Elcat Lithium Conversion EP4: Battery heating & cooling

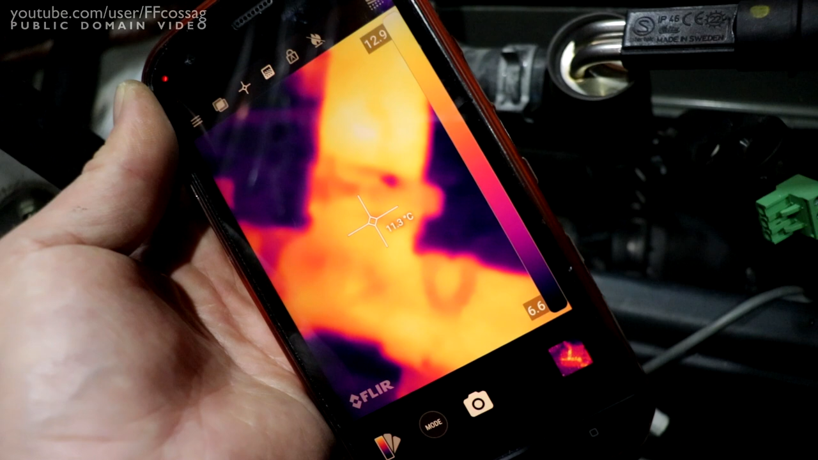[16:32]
running at a normal pump flow rate we had
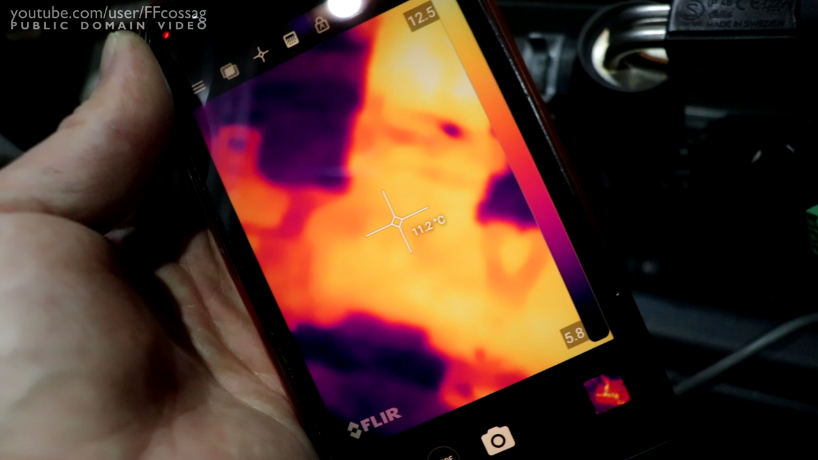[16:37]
On screen: spot 11.2°C
about 20 degrees of output and rising so this
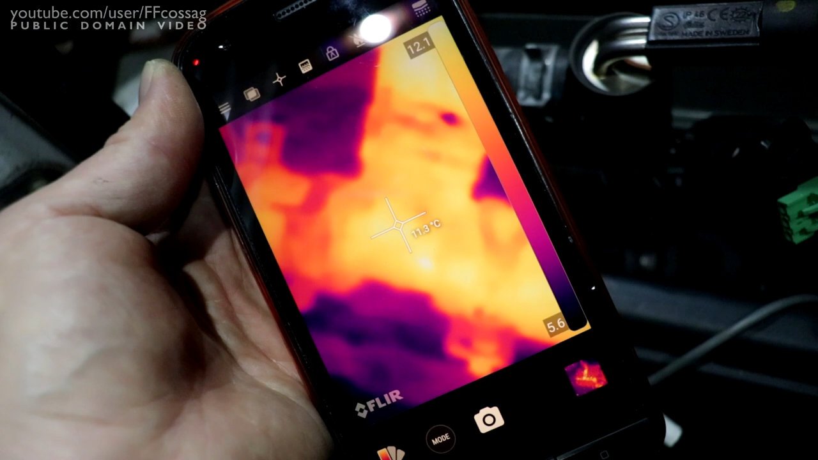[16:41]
On screen: spot 11.3°C
heater at this flow rate seems to be pretty much perfectly matched for
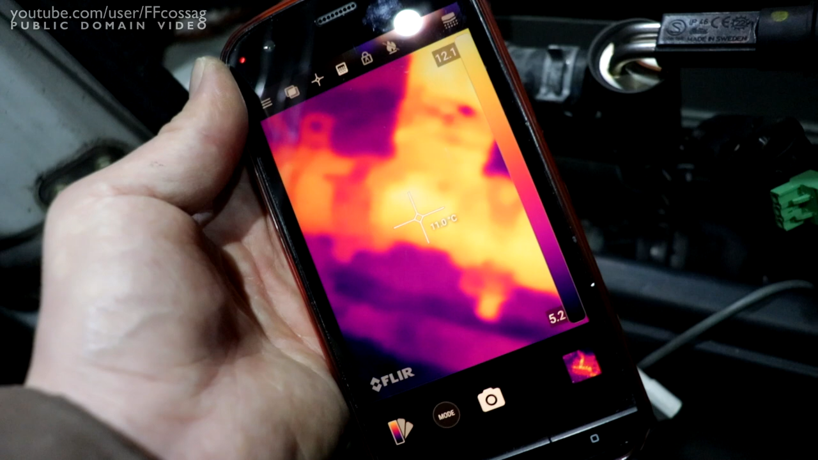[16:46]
this application now i'm just shooting water so fast and it can't quite keep up to
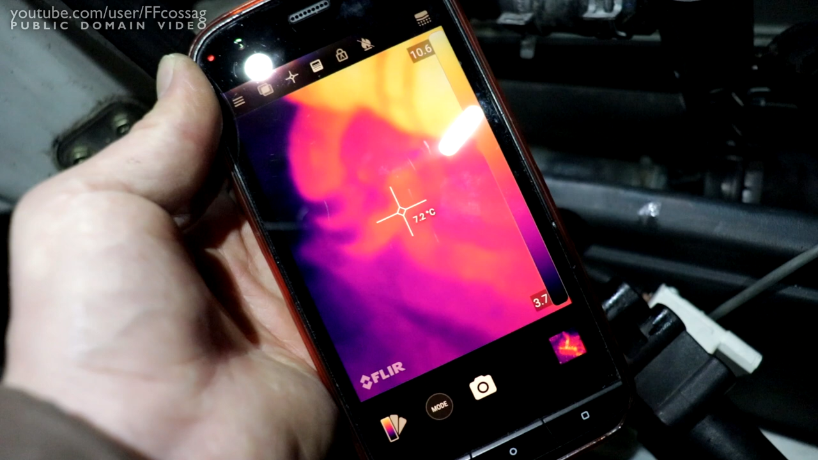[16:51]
heat the entire system up right now you can see the the two tubes
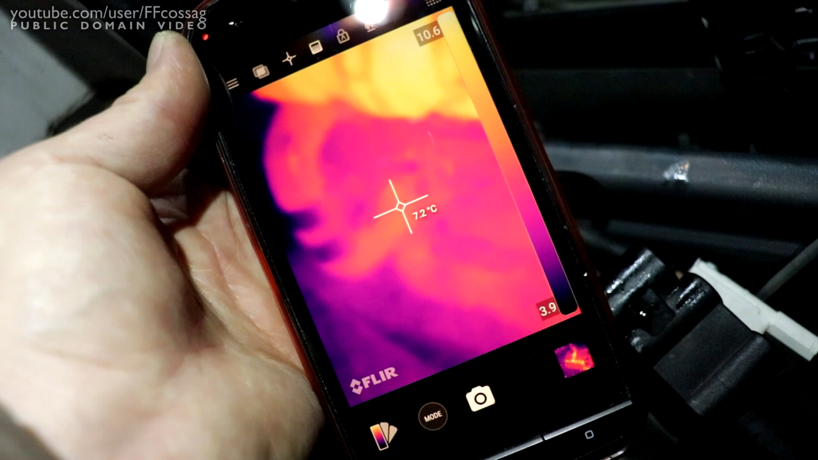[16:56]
On screen: spot 7.2°C
are slowly starting to warm up there as the warm water
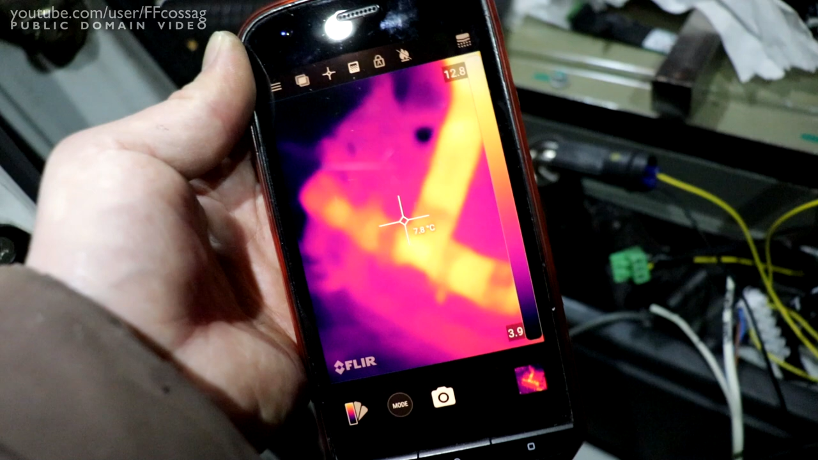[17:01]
circulates through them and you can see where the water is splashing in the tube there
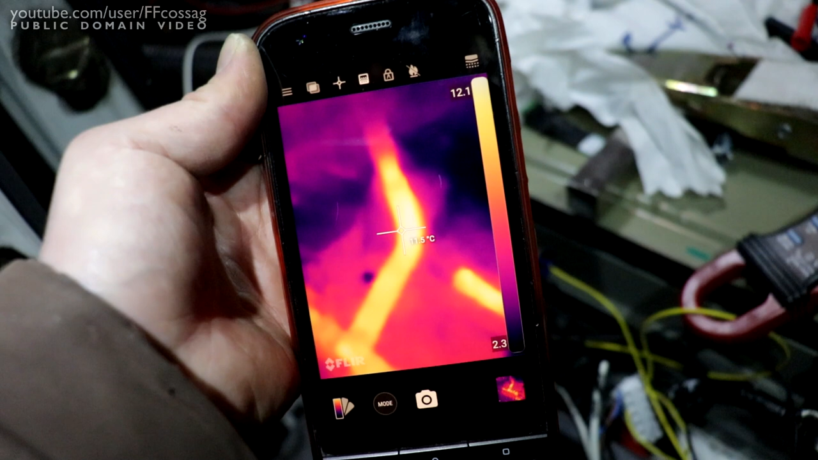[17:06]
so that's absolutely beautiful i was not
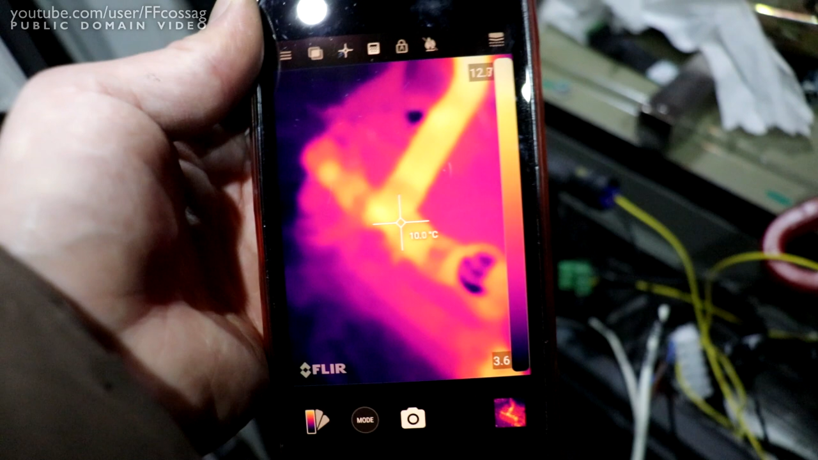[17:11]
expecting this heater to work this well i was expecting it to choke way more than it is 70 watts is clearly an absolutely adequate amount of power for
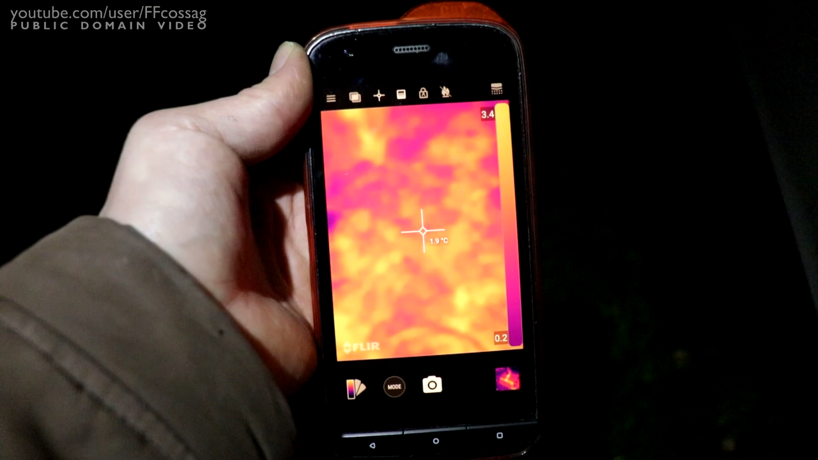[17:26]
degrees outside i'm steaming my breath so yeah
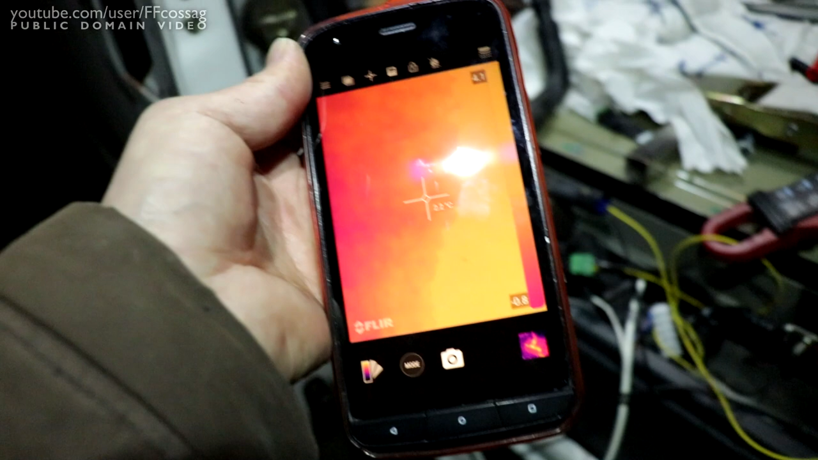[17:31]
20 degrees output outlet temp is definitely not bad all right we're pretty much done